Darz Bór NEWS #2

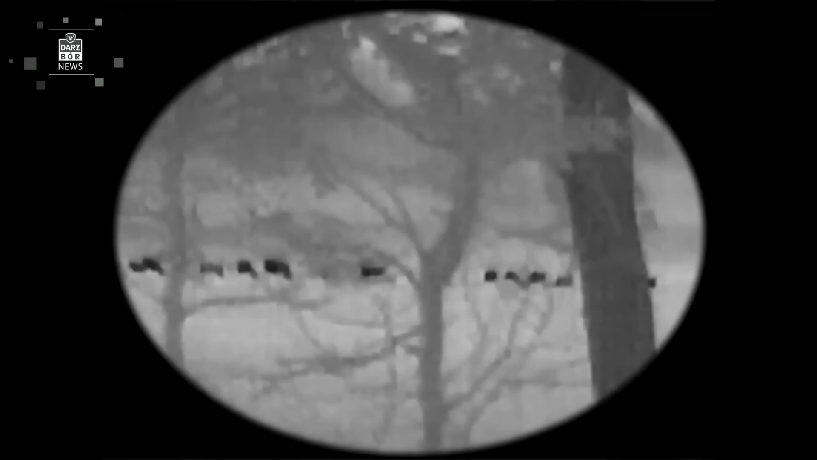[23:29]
Jest to urządzenie, które nazywa się FLIRT TK Scout. To urządzenie waży 170 gram.
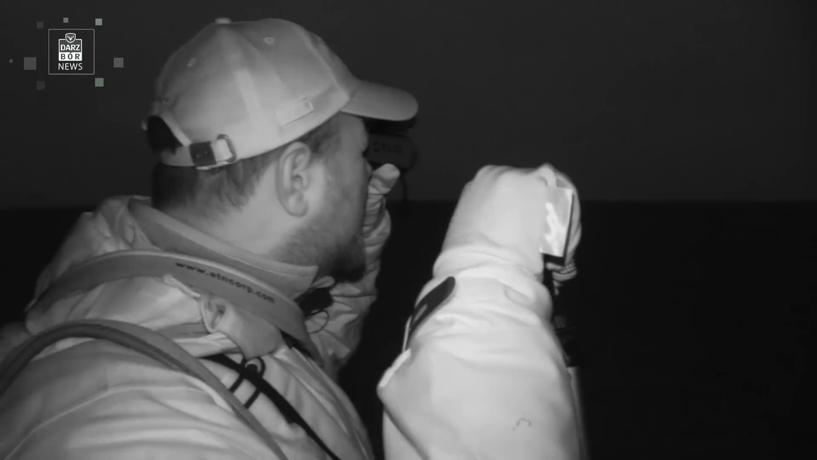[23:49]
Człowieka jesteśmy w stanie zobaczyć bez problemu z odległości około 100 metrów w każdych praktycznie warunkach,
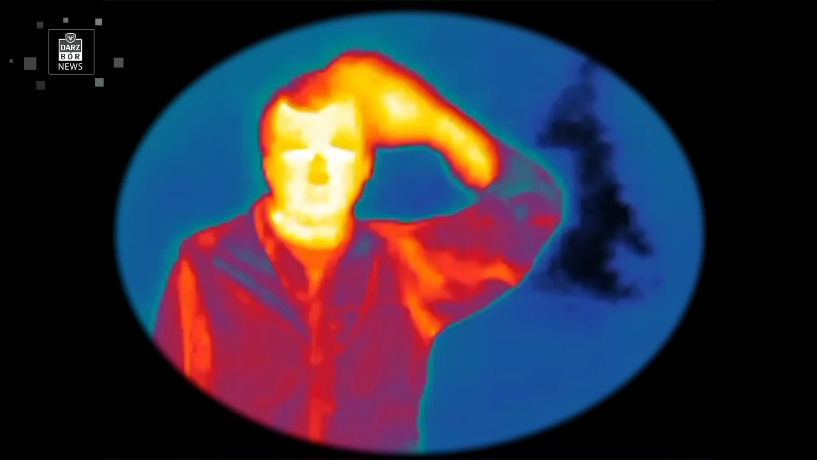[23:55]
natomiast dziki możemy je zobaczyć nawet z 200 metrów i to bez problemu. To urządzenie wyposażone jest w mały detektor,
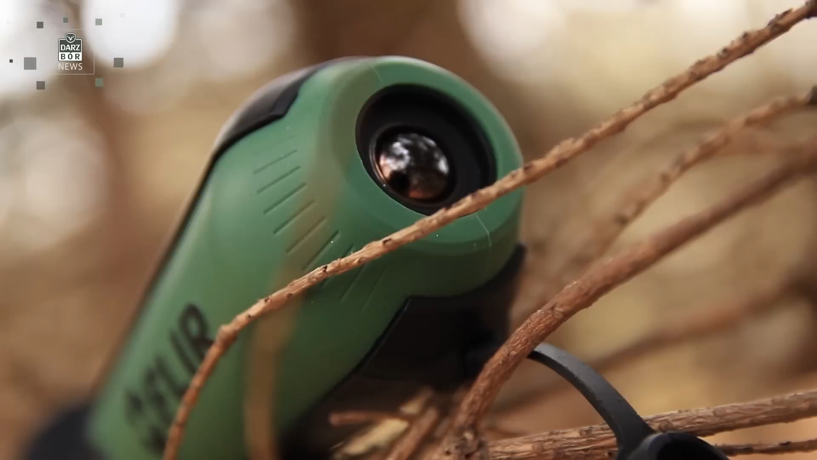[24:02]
natomiast on na tyle wystarcza,
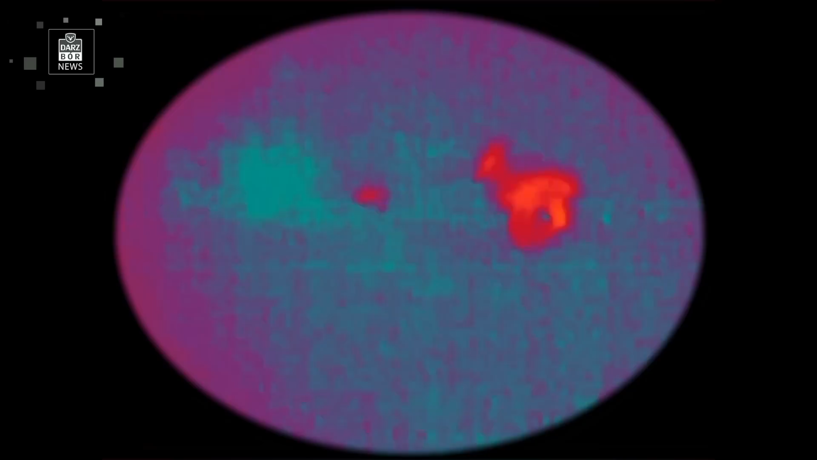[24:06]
że jesteśmy w stanie na polowaniu w czasie podchodu zauważyć każde zwierzę, które jest w zasięgu 200 metrów,
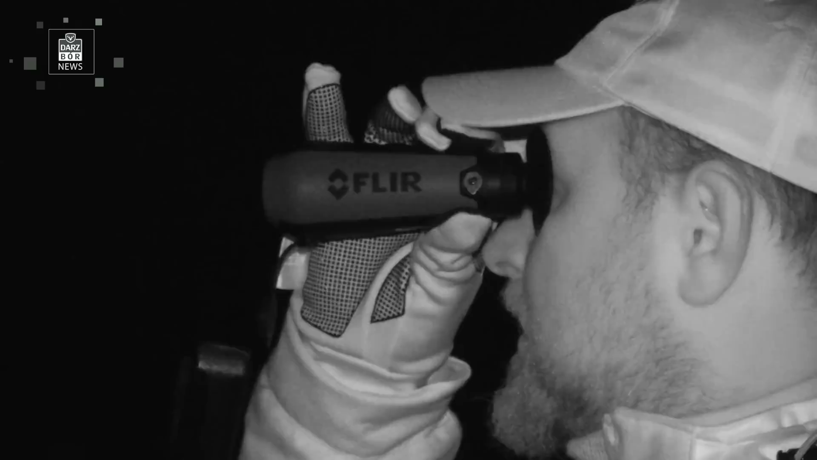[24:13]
na którą to odległość możemy w Polsce bezpiecznie strzelać, na którą dopuszcza prawo strzału.
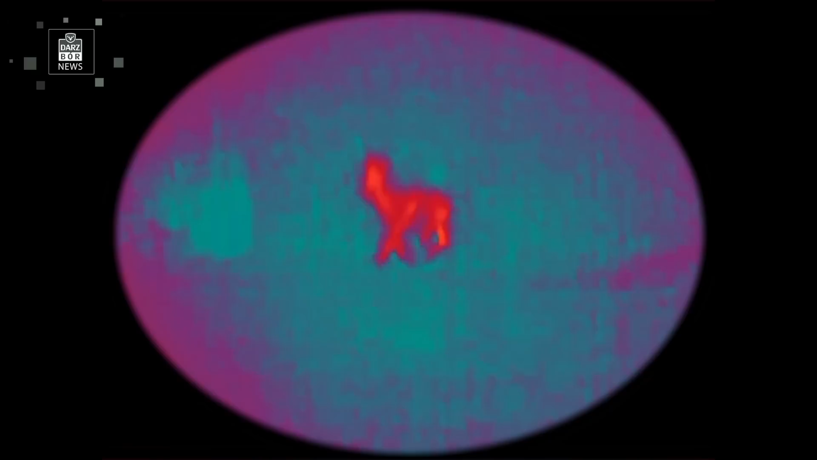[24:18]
To urządzenie jest zabezpieczone przeciwko pyłowi,
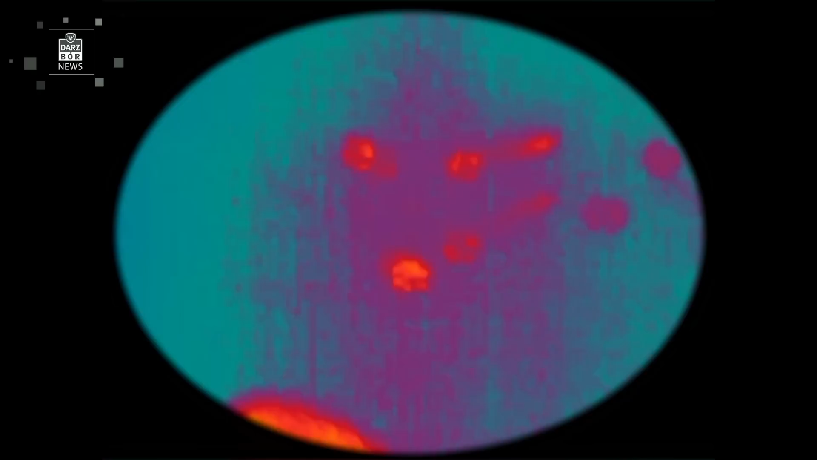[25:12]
kiedy idziemy na polowanie, możemy spokojnie być pewni, że to urządzenie nie przestanie nam działać. Ładuje się je bardzo prosto.
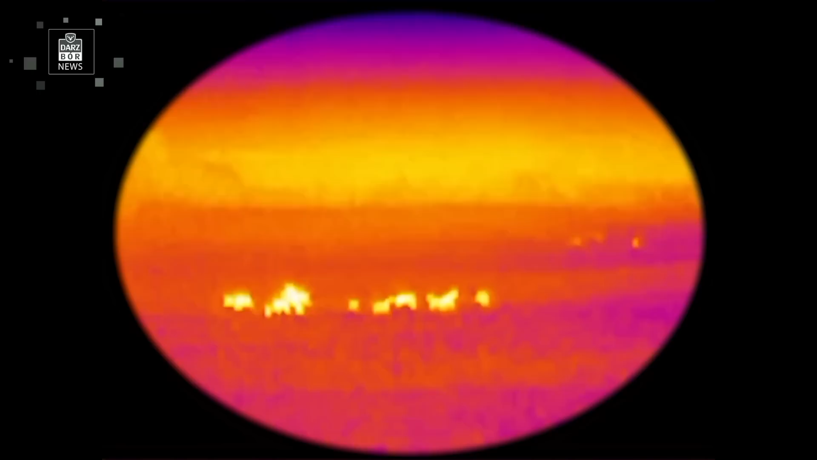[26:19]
którym możemy robić zdjęcie bądź włączyć nagrywanie filmu i ostatni u góry, którym zmieniamy tryb, którym oglądamy przestrzeń.
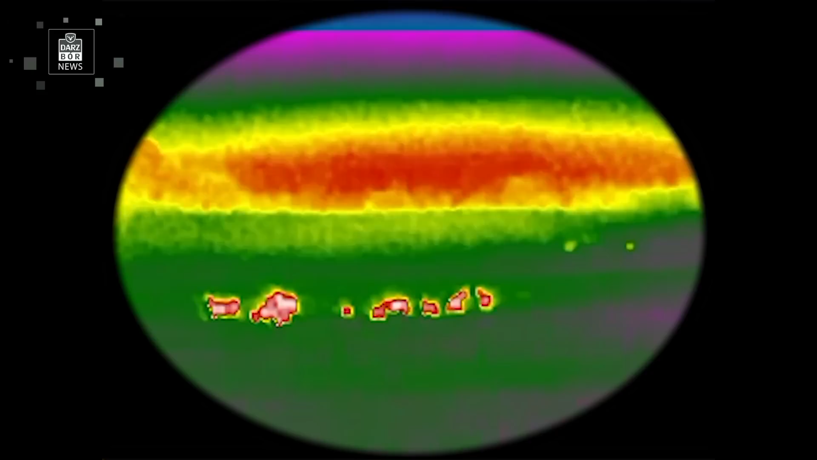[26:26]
Jest też małe pokrętło, które pozwala nam dopasować kontrast wyświetlacza,
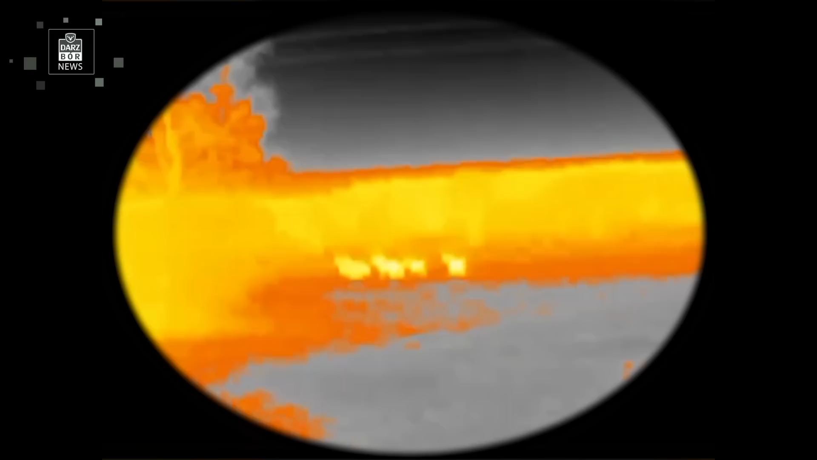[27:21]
Nie wdepnąć na jakiegoś byka, który stoi gdzieś za trzcinami, gdzieś między drzewami.
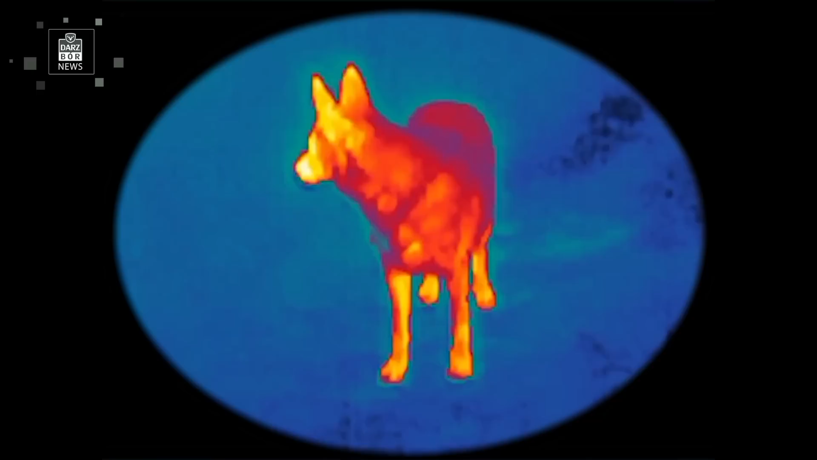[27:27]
Jeżeli idziemy przez łąkę, jesteśmy w stanie też wypatrzeć tam dziki, które stoją w wyższej trawie.
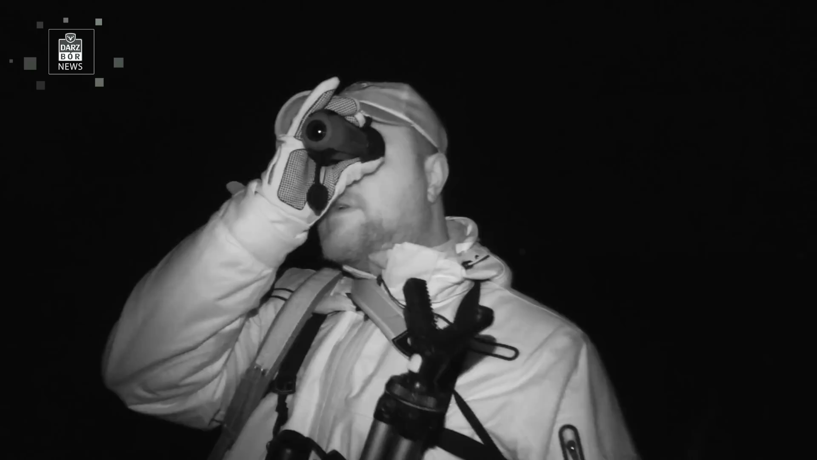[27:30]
I takie urządzenie to jest naprawdę coś, co polecam każdemu myśliwemu.